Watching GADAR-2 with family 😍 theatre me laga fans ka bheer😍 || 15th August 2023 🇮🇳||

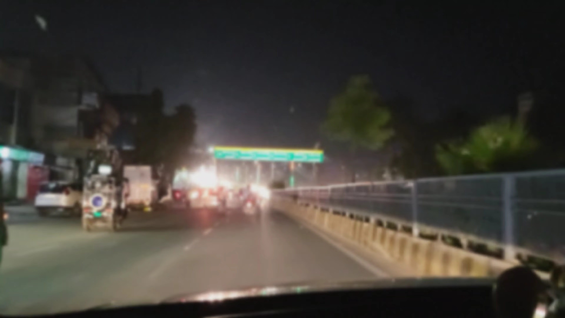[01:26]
गाइस ये सामने जितना आपको लाइट दिख रहा है ना, ये ब्रिज के ऊपर ऑरेंज व्हाइट एंड ग्रीन,
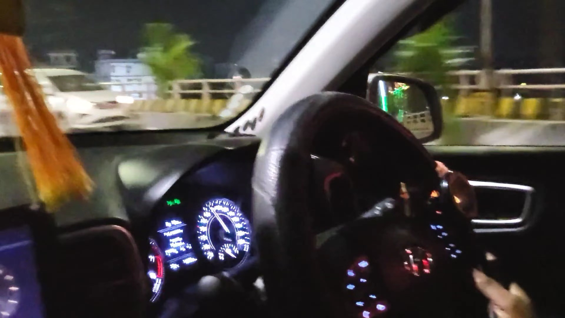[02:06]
सामने दीदी उतना तेज जा रही है, गेस कर सकते हो उसका स्पीड 70+ होगा, कितना भी कम तो 70+ होगा पक्का।
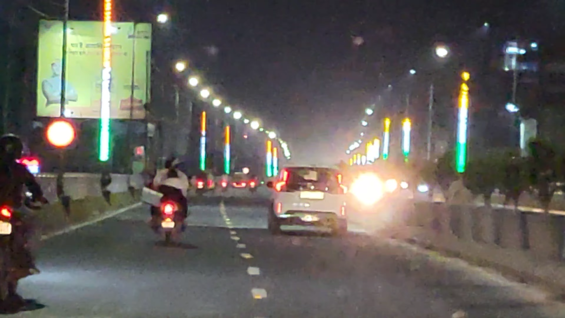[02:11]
देखो 80+ चल रहा है फिर भी पीट नहीं कर पा रहे। देखो अभी हम एग्जैक्ट आपको स्पीड बताने वाले दीदी के, गाइस रुक जाओ,
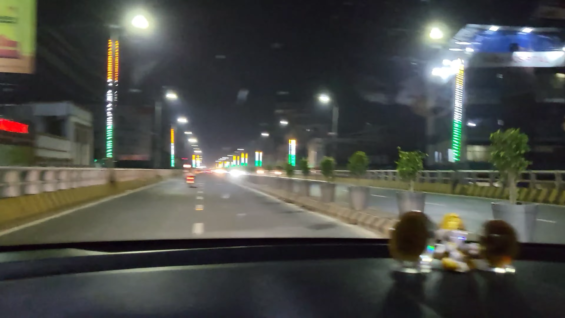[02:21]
एग्जैक्ट स्पीड देखो 100 पहुंचने वाला गाड़ी, नहीं तो 100 पे तो नहीं चल रहा होगा।
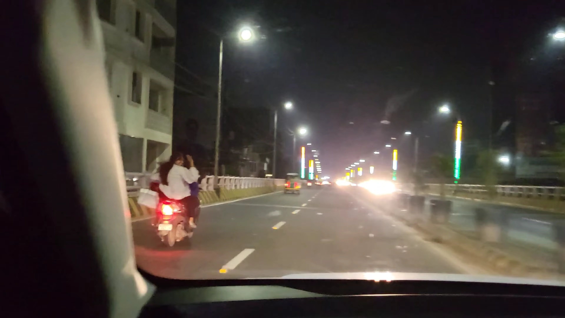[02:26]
हाँ ब्रेक लग गया, देखो हमसे धीरे धीरे चल, उबियाओ मत,